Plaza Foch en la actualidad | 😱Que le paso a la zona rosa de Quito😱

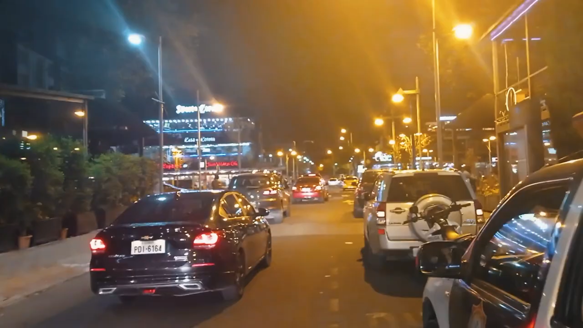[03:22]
A esta hora se va a hacer un boom Pero ahora solamente es un boom de carros De nada más Y eso que me imagino que deben estar circulando para sus casas Miren así luce el twist De lo que antes era una discoteca famosa de reguetoneros